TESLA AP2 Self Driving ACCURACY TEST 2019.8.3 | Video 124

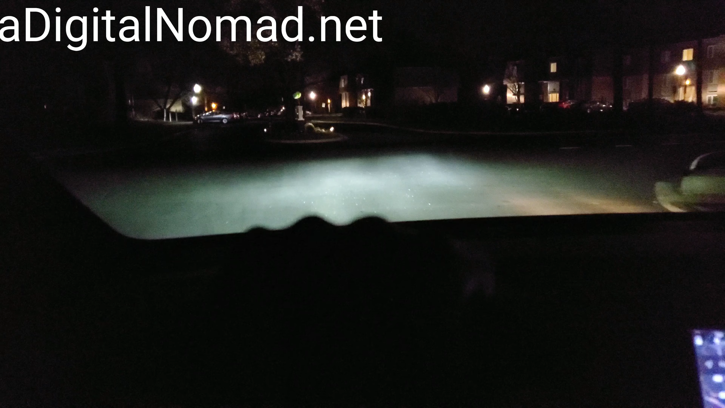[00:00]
okay we're on North Shore Drive heading east 2019.8.3 at night as you can see see
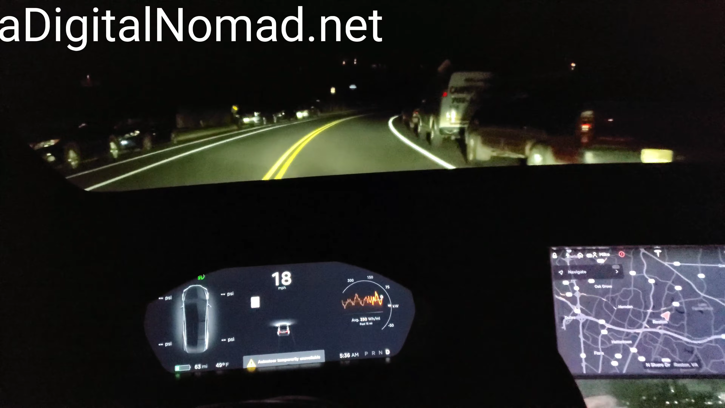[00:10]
if you get this thing started nope no it's not gonna start up there's a bus big bus
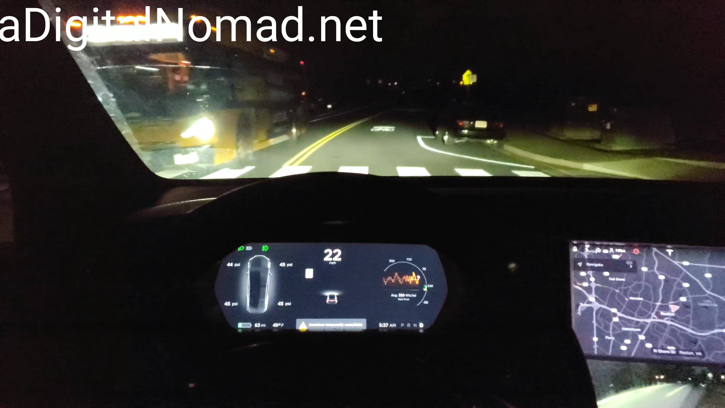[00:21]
it's lighting up the speed okay there we go now it's all working we gotta watch this oh this guy on the right thankfully there's no one behind us we can kind of see how this does
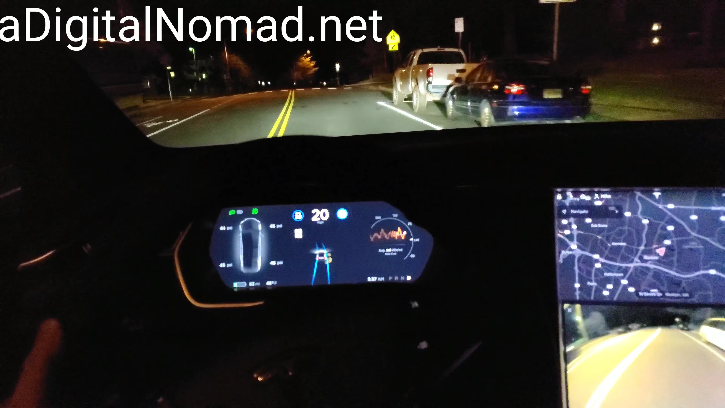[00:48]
I've got it down at 20 miles an hour oh a dog person there it's it's going
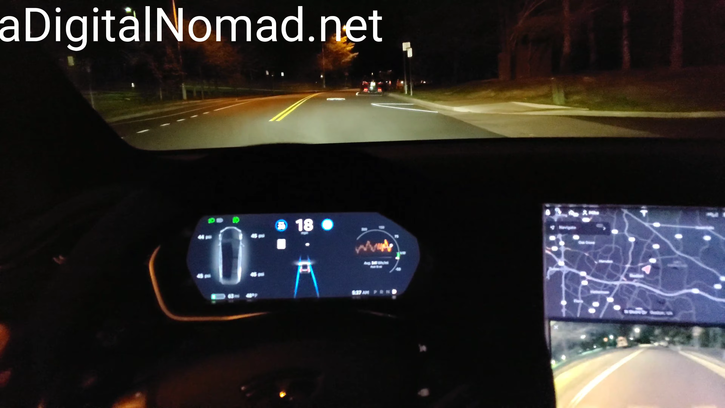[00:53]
over to fill the lane that widens up and now it's freaking out a little bit which it should
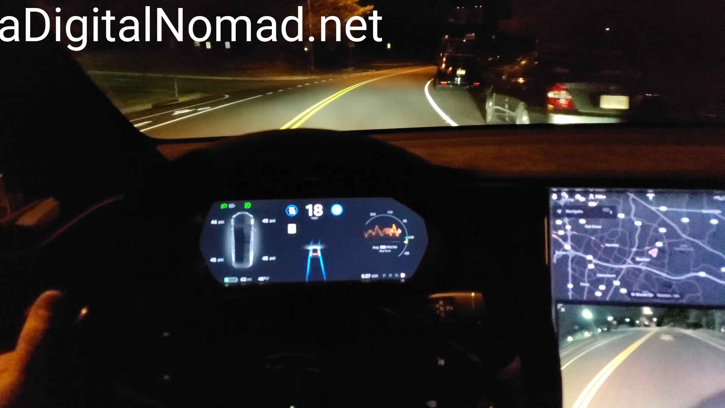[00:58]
these guys are sticking out oh
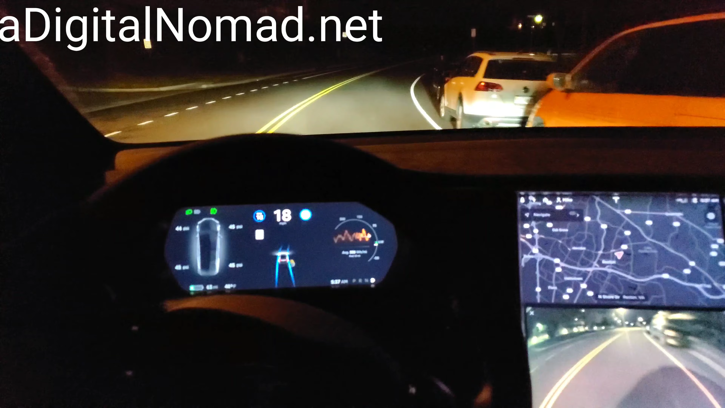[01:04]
I let it go okay all right we did okay there now we can pick up the speed a little bit because this is not as much of a difficult area and this course all right and there's some new vehicles here that are parked let's see what it does I'm slowing it down to 18 miles an hour just I'm not confident and
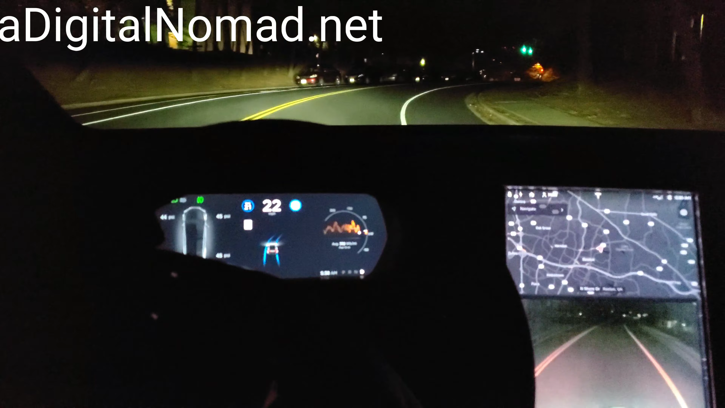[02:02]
right here's the light let's slow it all the way down 18 miles an hour no traffic these are ideal circumstances well it's dark I'm gonna hold the wheel because I don't think it's gonna make
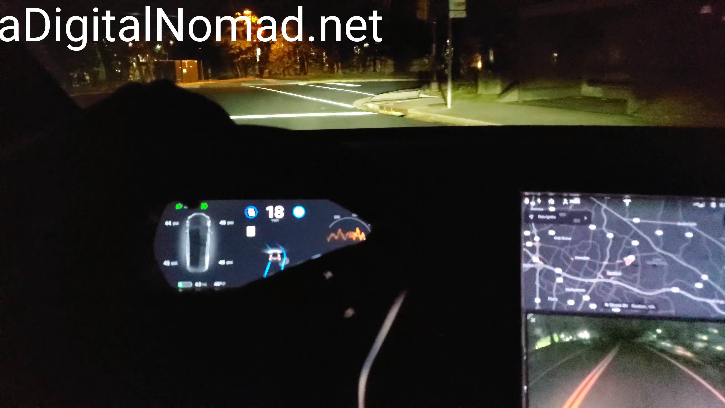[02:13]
it you see look oh yeah smashed right into the curve there that wouldn't have been good and it doesn't like this area it won't it won't turn on this area anymore it knows it's bad with that traffic light it'll go through it from
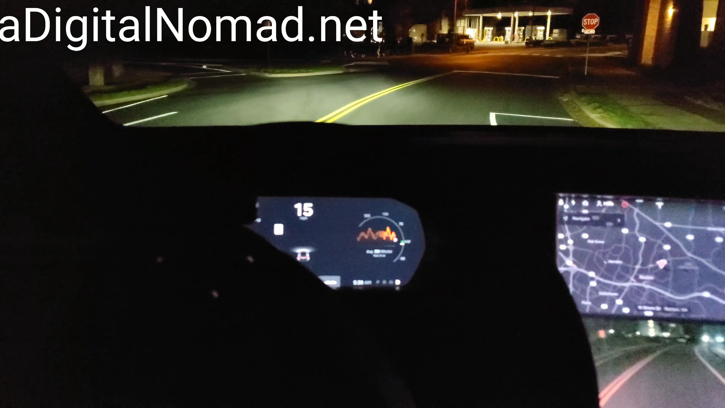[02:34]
that direction but it won't get I guess get back turning itself on in
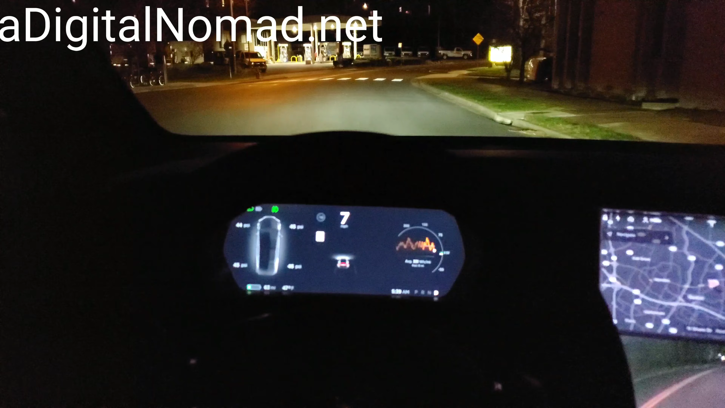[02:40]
the area that's close to that light so we've still got a ways to go I hope